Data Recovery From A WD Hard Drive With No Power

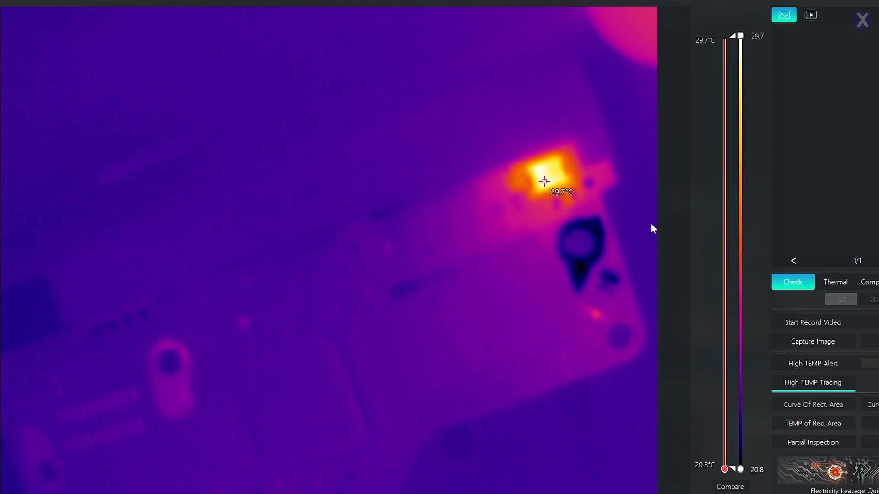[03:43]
On screen: scale top 29.7°C, scale bottom 20.8°C
When you plug it in, usually it's close to where the plug-in is, right? Makes sense because that's where power is coming from. So, we see that the short is in this corner here. Looks to be a pretty common problem and place for something like this to happen. So, let's go ahead and we're going to go under the microscope, take a look at it a little bit further. So, we're going to go see. We see this area.
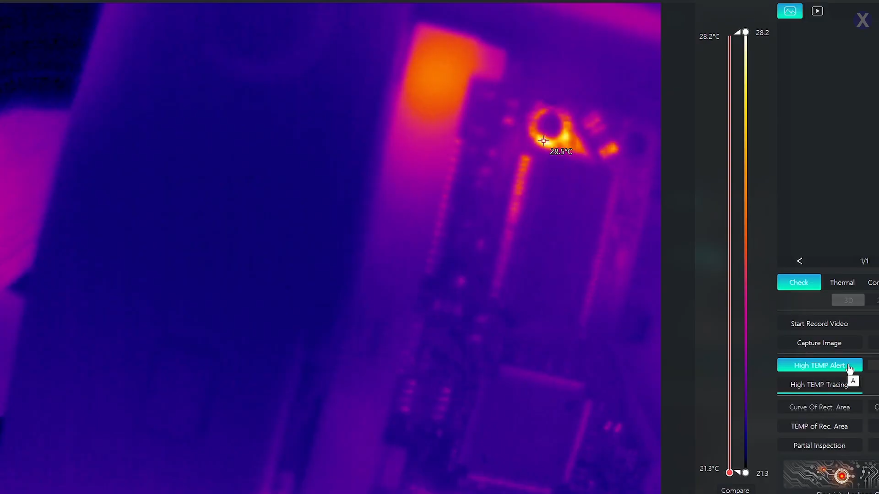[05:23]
On screen: spot 28.5°C, scale top 28.2°C, scale bottom 21.3°C
Now, we can see this is normal activity. You can see the controller getting warm and another power area.
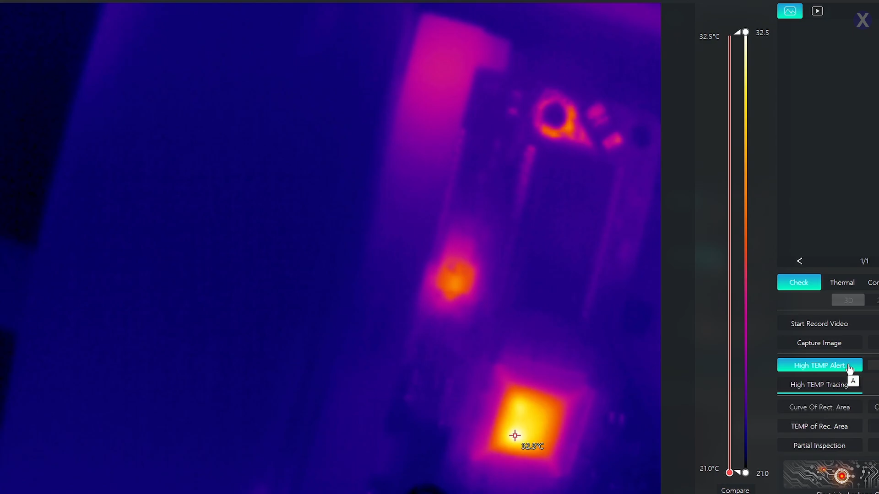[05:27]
On screen: scale top 32.5°C, scale bottom 21.0°C
So, it looks actually be okay. Let's go ahead and screw back the PCB.